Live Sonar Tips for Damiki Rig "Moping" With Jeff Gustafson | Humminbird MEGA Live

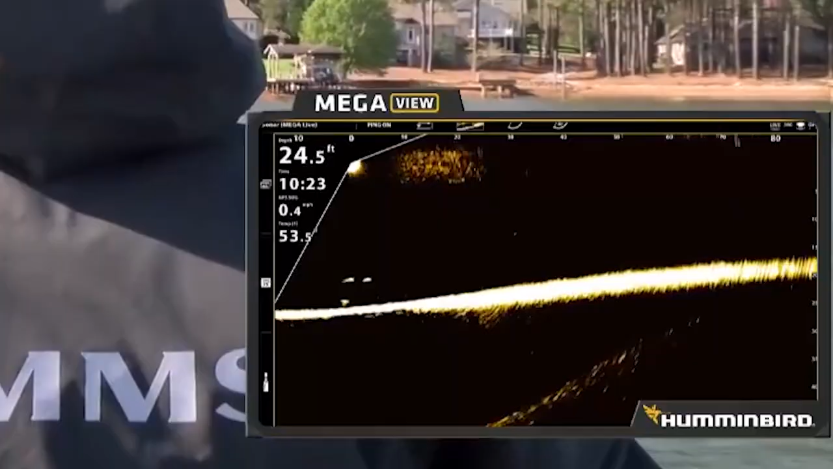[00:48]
On screen: depth 24.5 ft
it really gives you a wide nice wide picture under your trolling motor.